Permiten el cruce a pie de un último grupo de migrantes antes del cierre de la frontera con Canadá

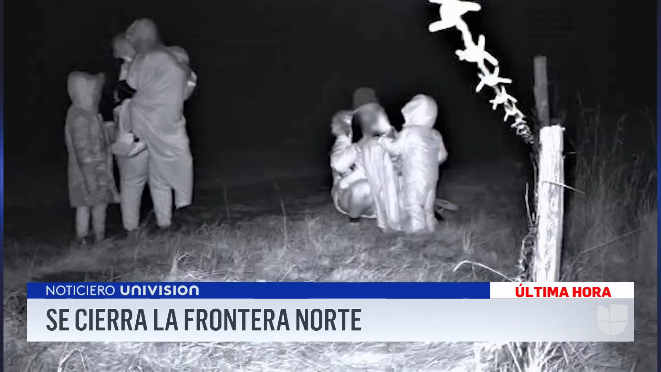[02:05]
Familias enteras arriesgaron sus vidas caminando en gélidas temperaturas, incluso con niños. Algunos ya han sido deportados desde Canadá hasta El Paso, Texas, encadenados y trasladados en aviones.